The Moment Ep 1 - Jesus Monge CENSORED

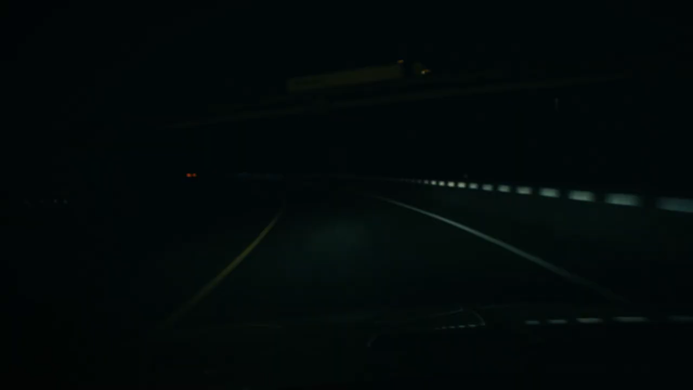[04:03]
And I was speeding a little bit. It was raining. And I hit the gas. Just went to the right. Try to overcorrect. Pull it to the left.